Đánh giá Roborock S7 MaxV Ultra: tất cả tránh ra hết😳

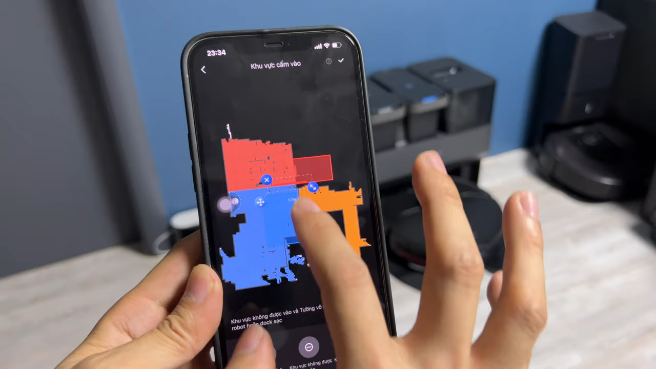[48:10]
Cái giao diện thêm từng ảo này nó rất là, theo mình đánh giá là nó thông minh hơn so với nhiều các cái thương hiệu khác,
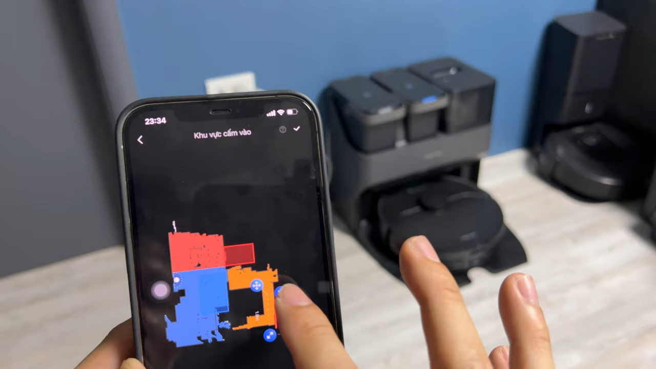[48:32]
Còn vẫn có những cái kiểu truyền thống khác nữa, ví dụ như là khu vực cấm.
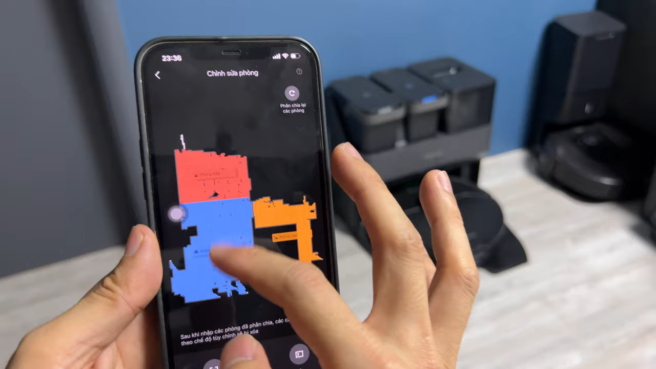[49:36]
Ví dụ như ở đây ấy, mình lại có hai cái phòng chức năng khác nhau là phòng ngủ và phòng học đi.
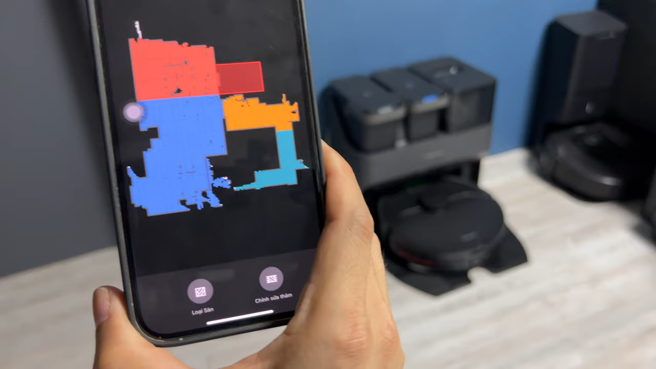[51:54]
Cái chỉnh sửa bề mặt chất liệu sàn này.
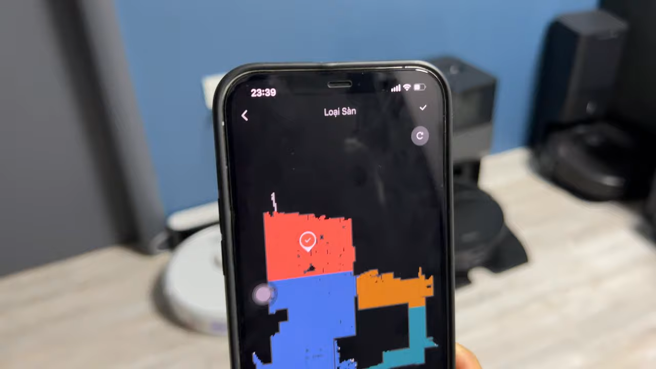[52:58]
để cho nó khi mà nó làm việc ấy nó sẽ có một cái floor file làm việc hiệu quả hơn cho cái mặt sàn đấy.